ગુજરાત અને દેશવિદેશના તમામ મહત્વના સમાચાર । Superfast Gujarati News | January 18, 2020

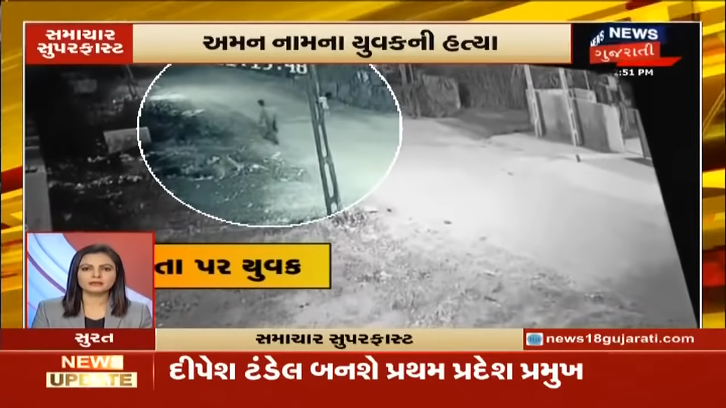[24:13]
જેના દ્રશ્યો કેદ થયા સીસીટીવીમાં. આશરે 4 કલાક સુધી માંગતો રહ્યો મદદ.